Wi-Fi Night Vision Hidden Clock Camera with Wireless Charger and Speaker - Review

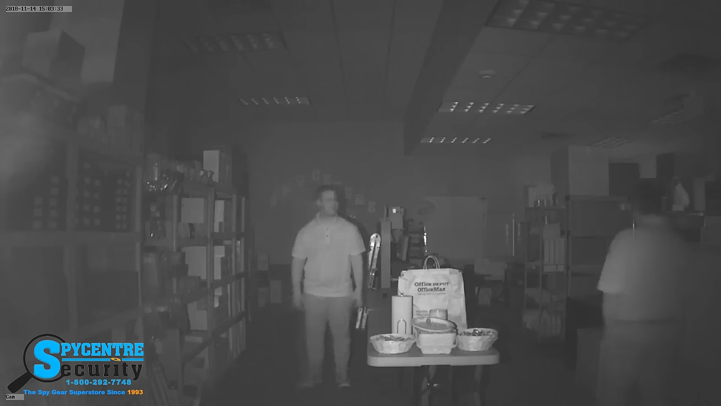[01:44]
It comes with an infrared illuminator, which allows this camera to see in pitch black darkness. I have reviewed and used a lot of hidden cameras over the years, and the night vision to me in this specific camera stands out as one of the best I've seen.
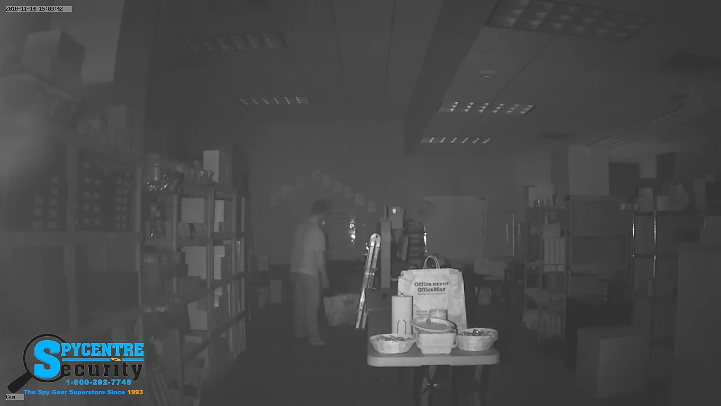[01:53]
After testing the camera in the office, I kind of wanted to see how it would perform in a home setting. Actually what I did was I took the claw camera home and I just set it up in our nursery just to kind of get you an idea of what it would look like in the daytime and night time.